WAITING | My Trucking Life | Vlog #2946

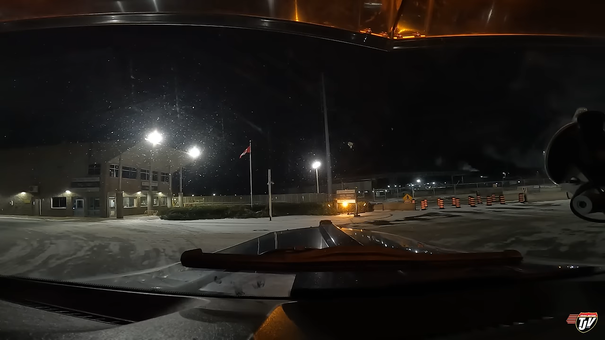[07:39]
This is our Canadian customs here off to our left if you're going the other direction. And this bridge is just under forever construction. I don't know what they're doing with it. That's probably why they raised the toll, because they want to get it done faster. Sorry, you're gonna have to get someone else to help you with that.